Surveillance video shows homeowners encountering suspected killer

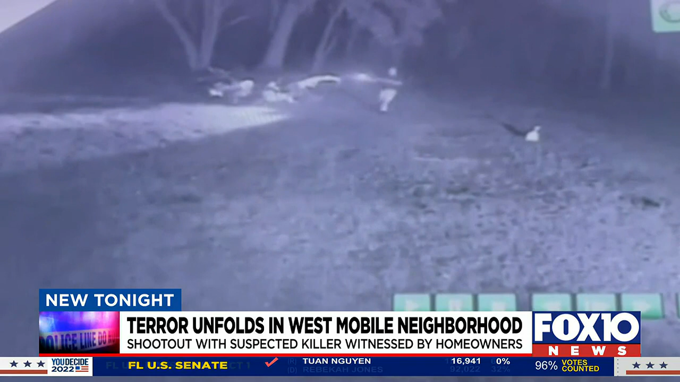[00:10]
That's me. New tonight, a Westmobile homeowner talking about the chaotic events that unfolded last night in his neighborhood. Brand new surveillance video showing a man police say was involved in a shootout with officers walking through his backyard. That suspected killer armed with a shotgun trying to run from police and coming gun barrel to gun barrel with that homeowner. And for the first time, we're hearing from the homeowner and seeing the video of that manhunt. When it was over, a man was dead and a Mobile police officer shot.
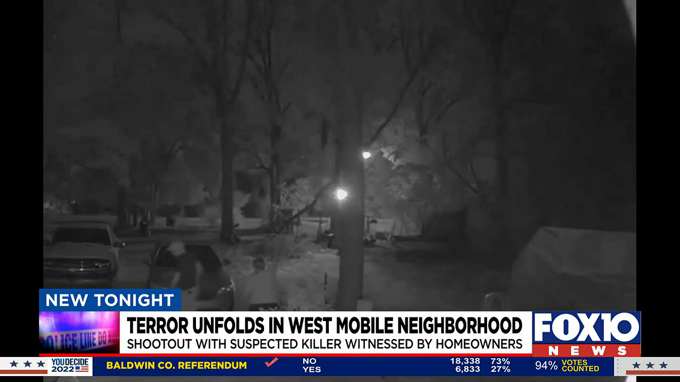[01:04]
Get out of my yard! Come on. Officer, there's a man in my yard! You can just make out a figure crossing this yard on Bryant Drive, which is only houses down from where Zachary Hanna allegedly shot and killed 31-year-old Matthew Richardson.